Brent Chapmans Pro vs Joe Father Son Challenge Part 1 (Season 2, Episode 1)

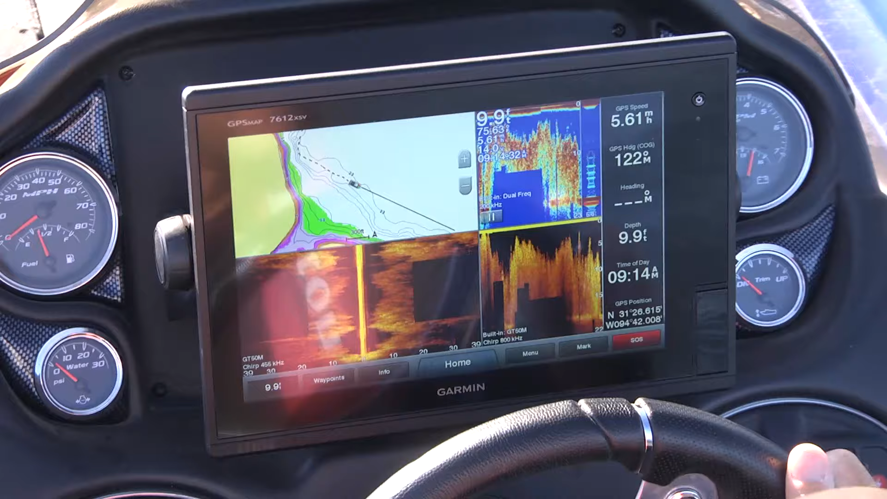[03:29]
you know, down about 15 foot.
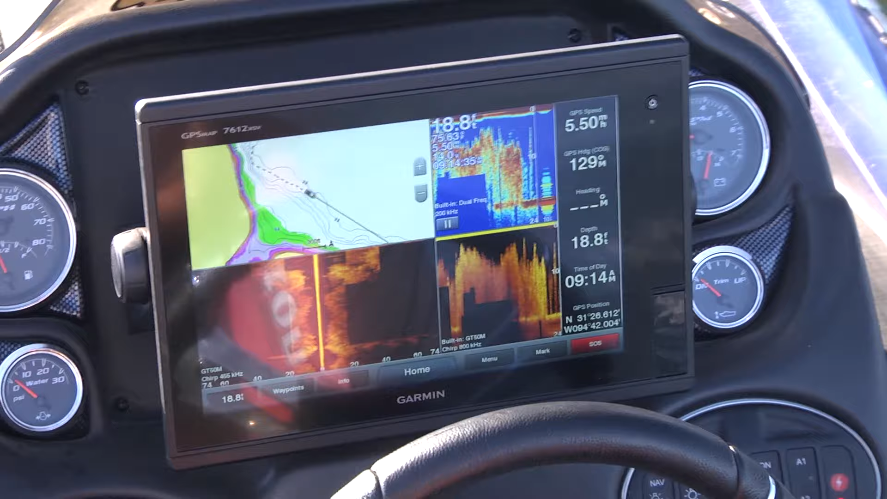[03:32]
See, this is the neat thing about this, though.
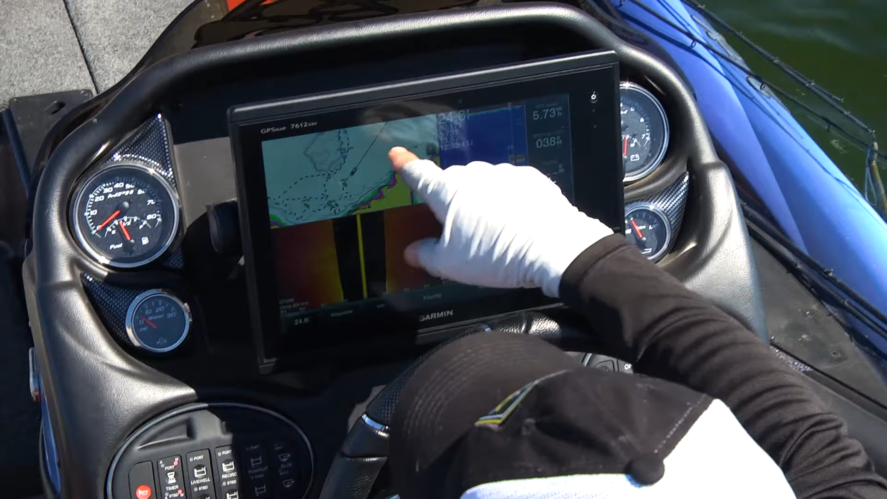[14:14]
Can you see this? This is, you know, here's this hump where we caught some fish, but right here, We're coming up to it. There's a another hump here,
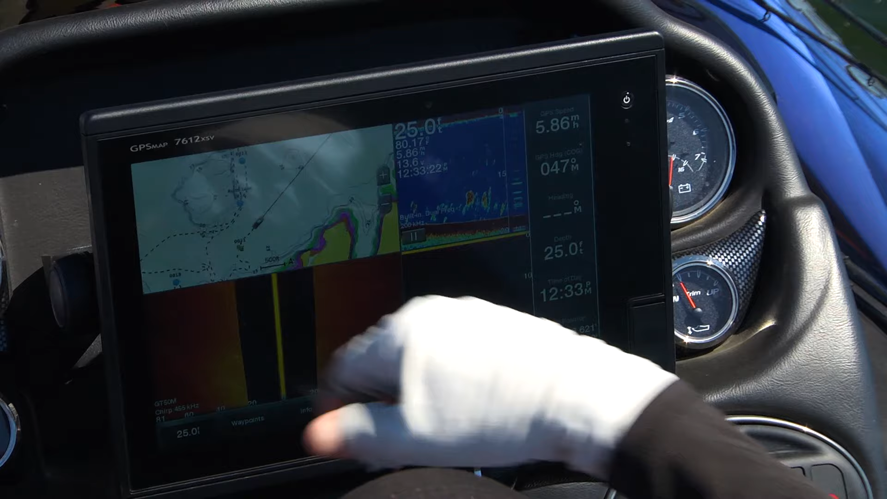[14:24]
so we'll get over here and see what this one has to offer. Looks good.
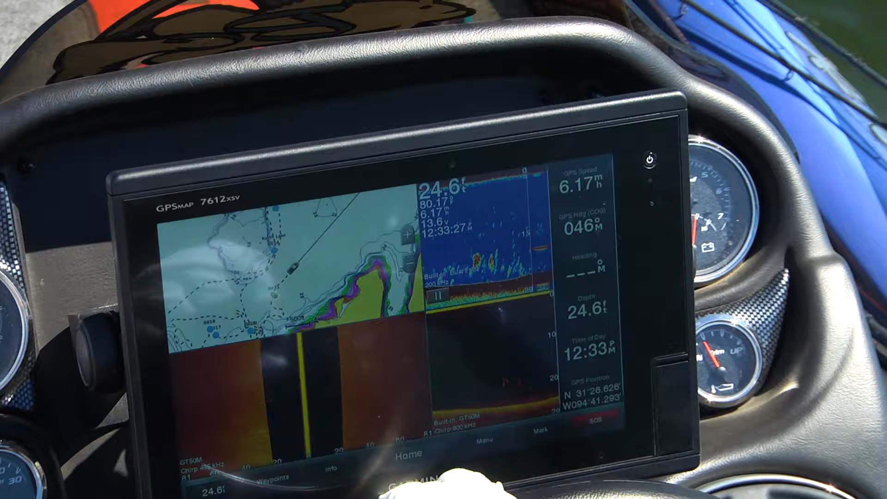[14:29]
Probably should make a few more casts right around this little spot, especially after looking at the graph.